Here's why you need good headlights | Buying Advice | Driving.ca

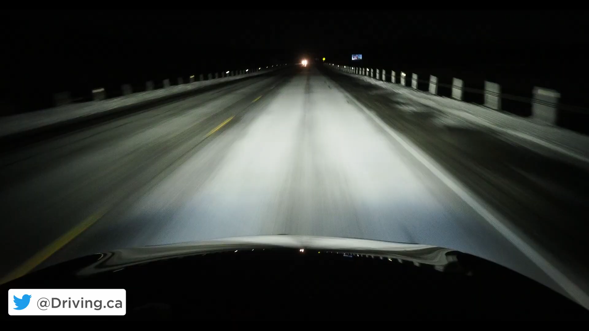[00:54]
Personally, I like a lighting system that looks like this, and you're on board the new Mercedes A220. You'll notice the light is pure white, thickly covers the road, and reaches into the tree lines and culverts, which is very important if you live somewhere like me in northern Ontario, where wildlife is a big deal.
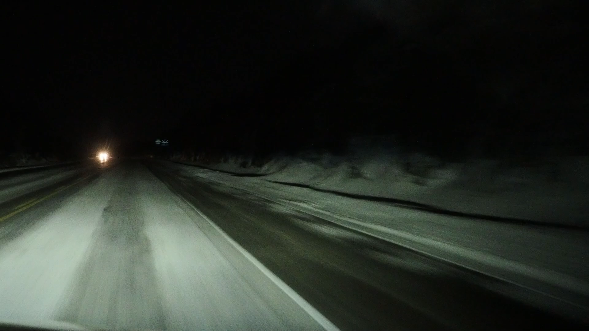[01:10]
And the reach of the headlights is pretty far, but you can see the beam is sliced cleanly off to keep it low to the road, so that you won't get other drivers flashing you. And here we can see strong engagement of the reflective signs up the road, and overall, the effect of these attributes put together is that the driver feels more alert,